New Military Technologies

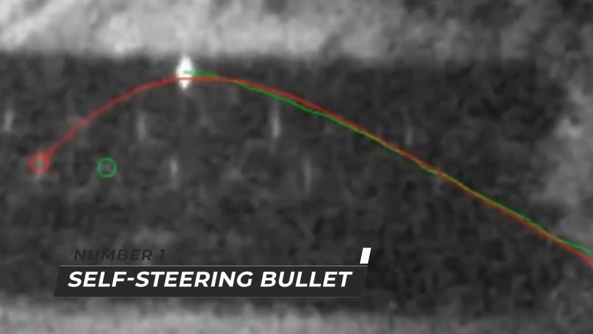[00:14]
new military technology number one self-steering bullet the
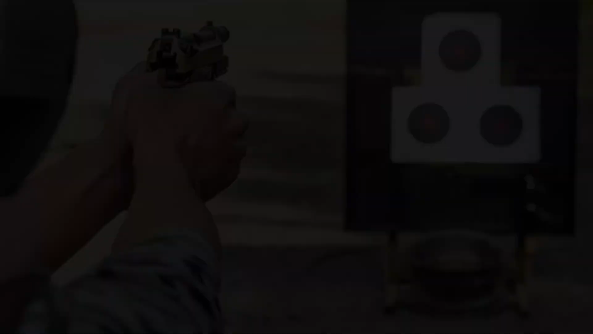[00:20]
US military is developing a self-guiding bullet that can guide itself towards its target self-steering smart bullets with a real-time guidance system
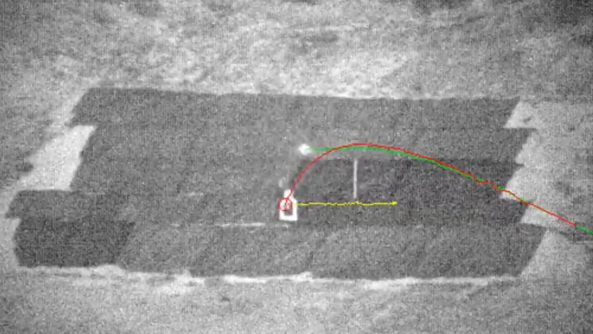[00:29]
that can track targets and modify course if necessary have been